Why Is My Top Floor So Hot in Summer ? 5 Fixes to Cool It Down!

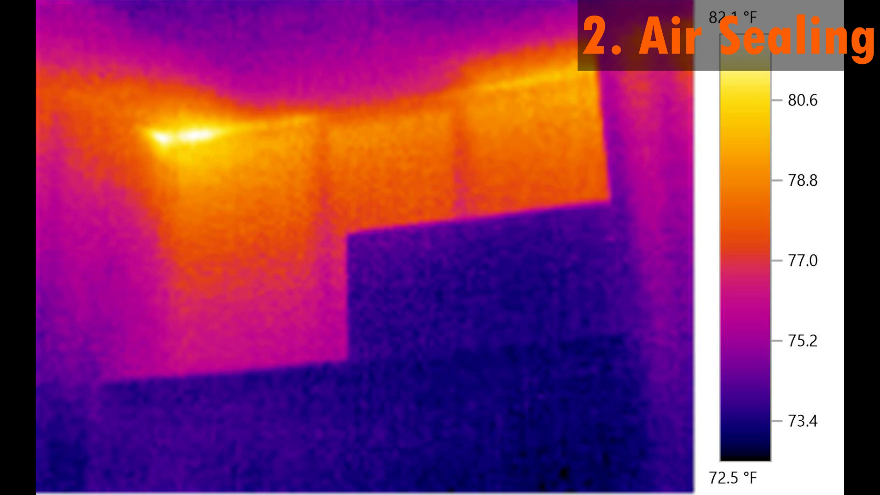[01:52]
On screen: scale bottom 72.5°F
Gaps and cracks around light fixtures, tops of walls, vents, and ducts can allow hot air to enter the house while cool air escapes.